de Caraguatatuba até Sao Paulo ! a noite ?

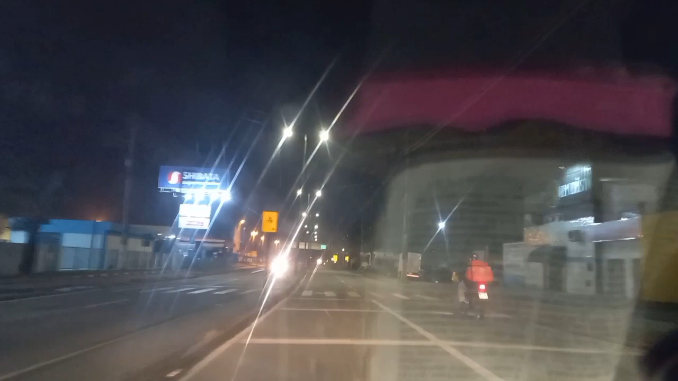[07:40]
Caraguatatuba tem muito radar, muito.
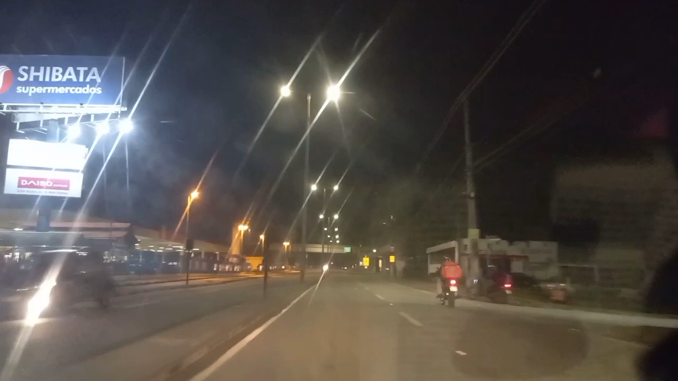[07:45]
Não é brinquedo não, hein, pessoal? Limite de velocidade aqui, ó, é 50. Em alguns lugares aí é 40, tá bom, pessoal? Então tem que ficar bem atento.
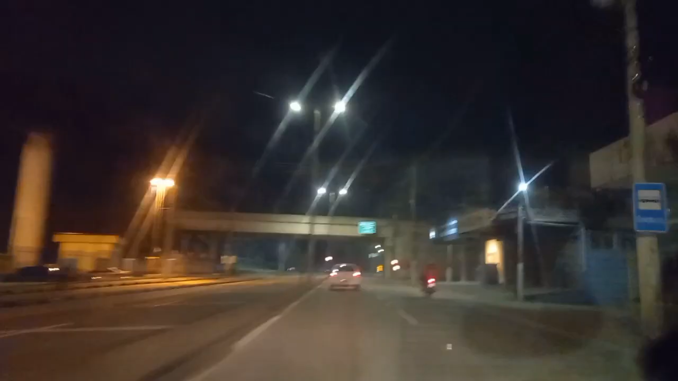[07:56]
Observem na placa aqui, pessoal, na ponte, ó. Tamoios, São Paulo, retorno a 300 metros.
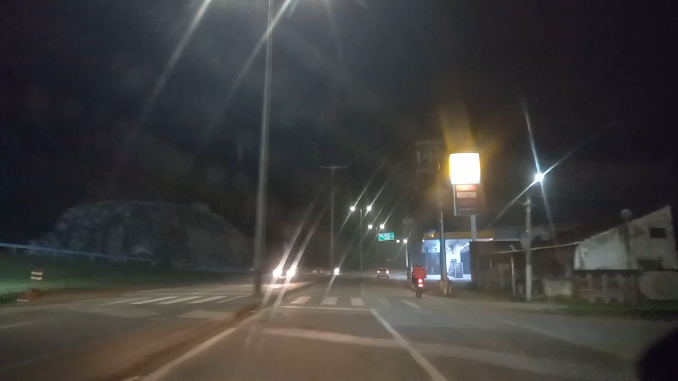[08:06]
Aqui, ó, no posto Ipiranga, você já joga pra sua direita aqui, ó.
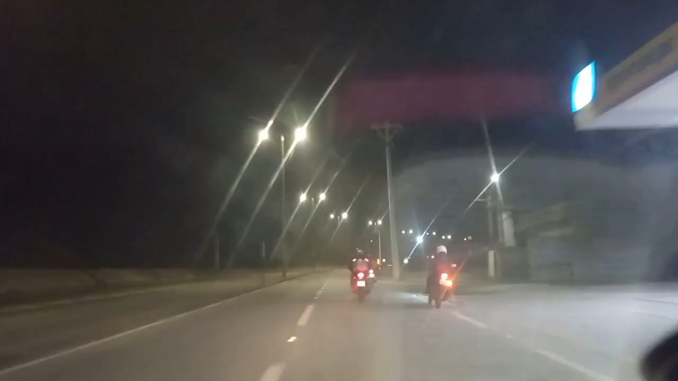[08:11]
Aqui, pessoal, é o principal, ó. A gente vai subir aqui, ó, à direita, certo? Pra fazer esse retorno aqui, ó. Aí, ó, vamos subir essa ponte. Esse é um dos trechos mais escuros aí, pessoal. Acabou de subir a ponte. O que, que a gente vai fazer aqui? Um retorno, tá, pessoal? Pra cair na Tamoios. Na nova Tamoios, na verdade, certo?
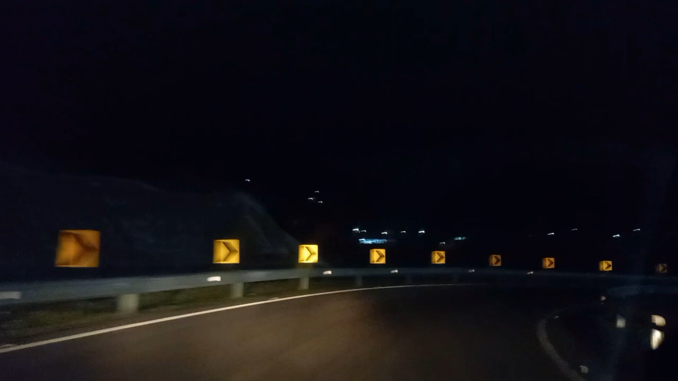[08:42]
A curvinha acentuada aqui. Coisa linda. Pessoal, a gente acabou, ó, de fazer o retorninho e caímos na avenida que a gente tava de novo, tá bom? Voltando sentido Caraguá. Só que aí, esse retorno é pra quê? Pra você acessar aqui a nova Tamoios. Ó a placa aqui em cima, ó.
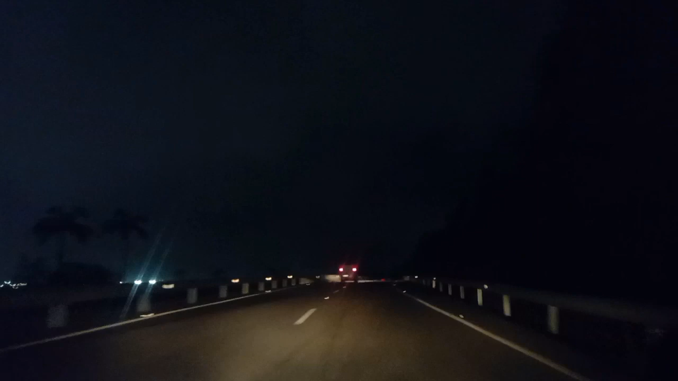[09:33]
Aí, pessoal, ó, aqui já começa a nova Tamoios, tá bom? Aqui, pessoal, já começa a nova Tamoios, tá bom? Daqui a pouquinho eu volto com vocês aí pra mostrar o trecho de serra, subir na serra, onde tem os maiores túneis do do Brasil, hein, pessoal? Fica ligadinho aí, ó. Lembrando que o limite de velocidade aqui é 90 km, tá?
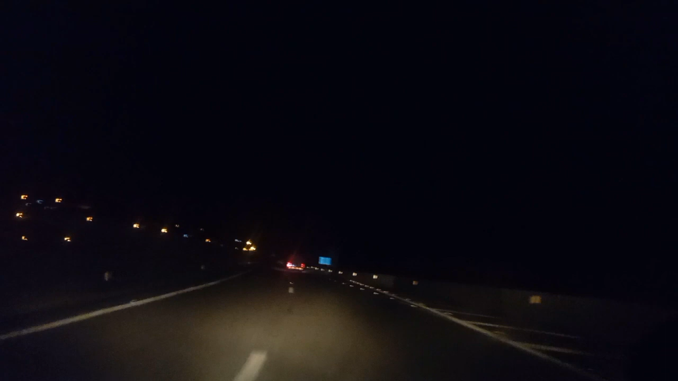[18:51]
É, deixa a faixa da esquerda livre, ó. Que é o seguinte, ó, o pessoal sempre vem chutado, tá bom? Então o limite da o limite aqui da rodovia é 80 km. Se você quer obedecer os 80 km, se você andar 70, 60 km, então anda aqui, ó, na faixa da direita, tá? Deixa a faixa da esquerda livre, porque tem uns caras que andam
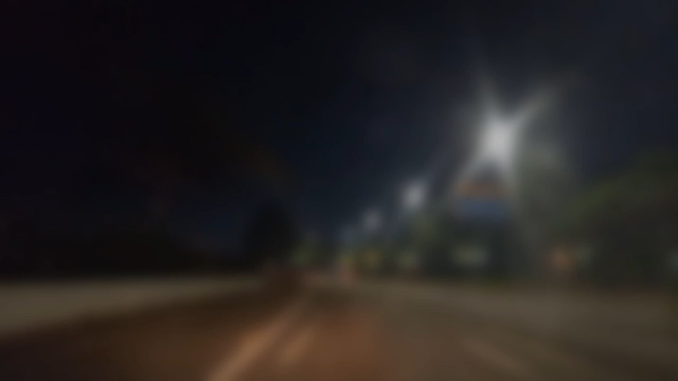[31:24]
Salve, salve, pessoal. Graças a Deus chegamos aqui em São Paulo. Marginal Tietê aí já. Beleza? Acabamos de acessar aqui a Marginal Tietê. Próximo passo é a Marginal Pinheiros, hein, pessoal? Vamos que vamos. Direto e reto sem parar.
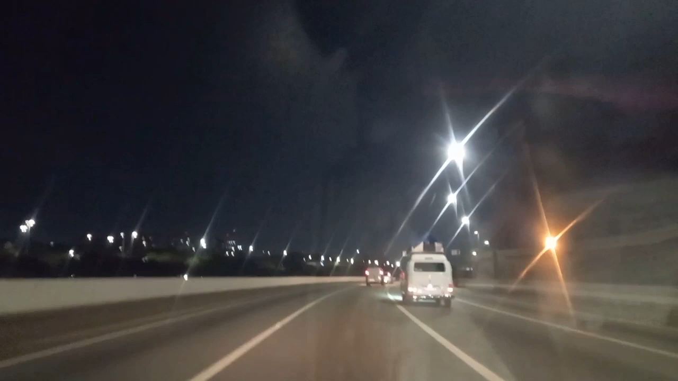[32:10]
Lembrando aí, pessoal, que essa aqui, ó, é a Marginal Tietê, tá bom? Você ficou aqui, ó, na faixa 1 e 2, direto e reto toda a vida, pessoal. Não saia dessas duas faixas aqui, ó. Se possivelmente, use a faixa lá da esquerda ainda, a primeira faixa aqui, ó, do lado esquerdo, a expressa, tá? Melhor ainda, direto e reto toda a vida sem parar. Marginal Tietê aqui. Depois você vai cair direto na Marginal Pinheiros, tá bom?
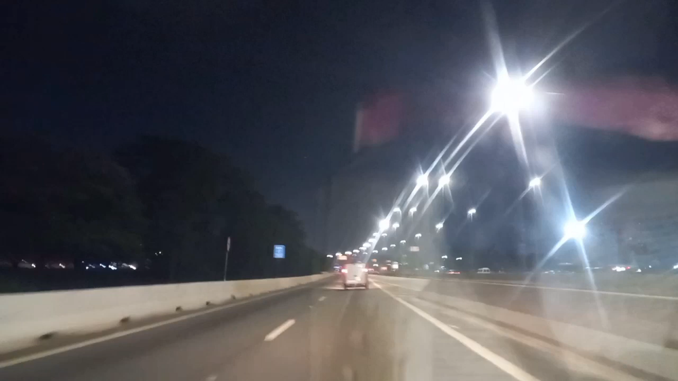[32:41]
Daqui a pouco a gente tá passando aí pelo AMB, pessoal, e pelo estádio da Portuguesa, tá? Uma pena que não dá pra vocês verem, né? À noite. Mas de dia dá pra você ver. O estádio da Portuguesa, do nosso lado esquerdo,
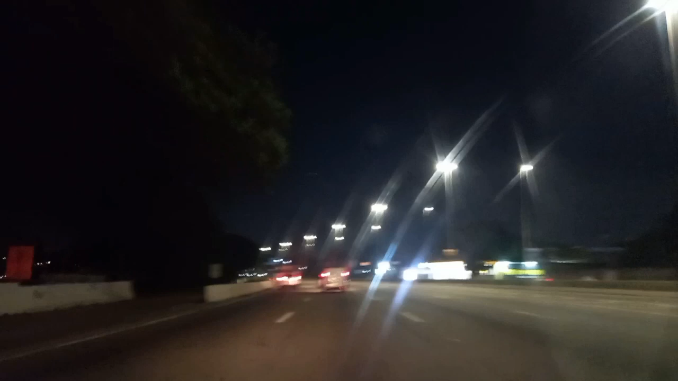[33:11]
do nosso lado direito aqui, sentido Zona Sul, sentido Interlagos, o São Bódromo do AEB, tá bom, pessoal? Uma pena não dá pra mostrar pra vocês, né? Estamos aqui na altura já do Tietê Plaza Shopping.
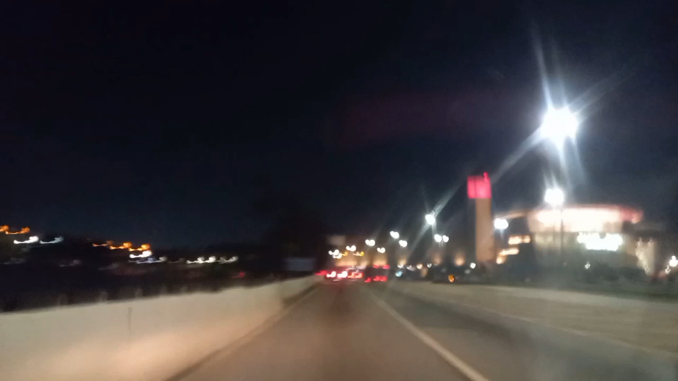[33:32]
Tietê Plaza Shopping, ó, do nosso lado direito do vídeo.
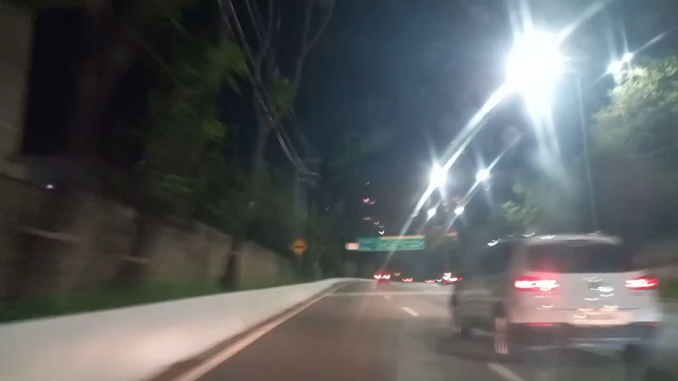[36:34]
Pessoal, nossa frente aí, ó, Shopping Cidade Jardim. Pensa num shopping grande, monstro. Shopping de rico.
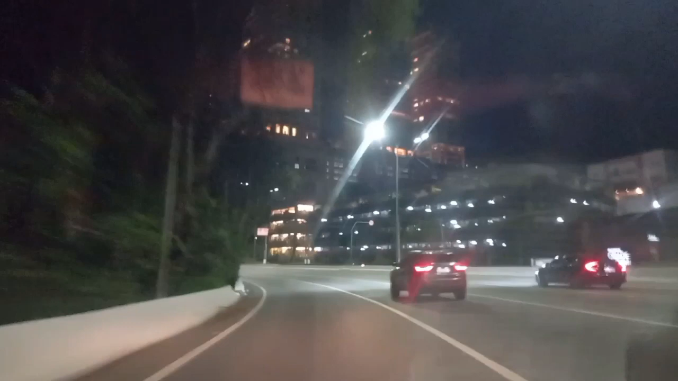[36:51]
Aí, ó, o bichão aí, ó. Nosso lado direito do vídeo. Tudo certo que vocês estão vendo aí, é o Shopping Cidade Jardim. É uma cidade mesmo, pessoal. Tem um jardim dentro do shopping. É uma coisa de louco. Nosso lado esquerdo aí, a Berrini, pessoal, ó. Todos esses prédios aí do lado esquerdo que vocês estão vendo é a Berrini, tá? Berrini, São Paulo.
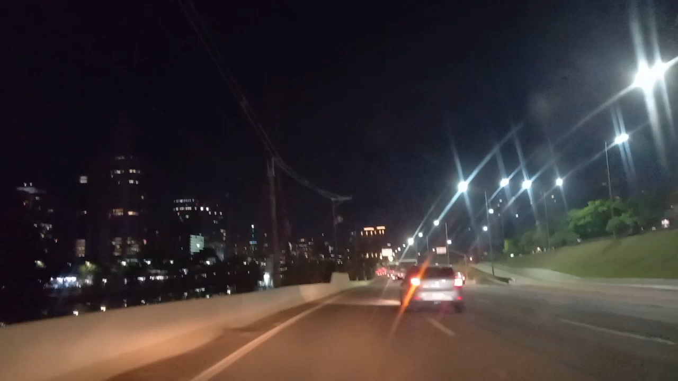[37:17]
Vamos que vamos, pessoal. Estamos chegando aí.
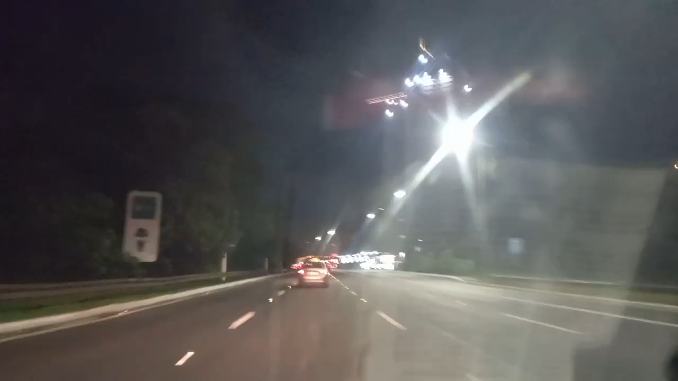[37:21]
Pessoal, todo o nosso lado direito aí, ó. Morumbi, tá bom, pessoal? É coisa de louco, hein, pessoal? Aqui é bairro de... né, pessoal, bairro de Granfino,
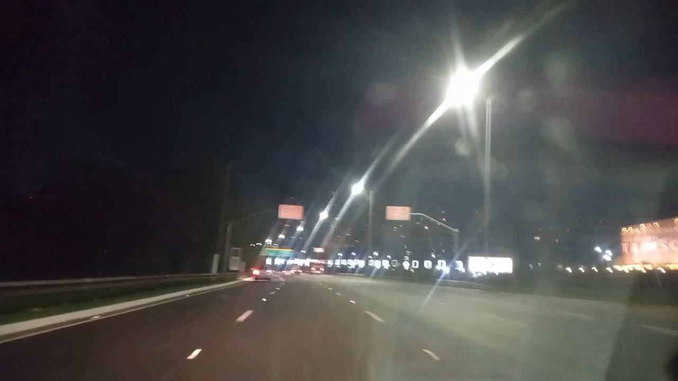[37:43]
Morumbi, São Paulo, ó. Bem aqui fica localizado o Extra Morumbi. Eu acho que nem tem mais Extra Morumbi, mudou, acho que é Pão de Açúcar agora, né? É isso aí, pessoal, estamos chegando aí no nosso destino, tá bom? Falta bem pouquinho, fica ligadinho aí. Pessoal, é o seguinte, ó.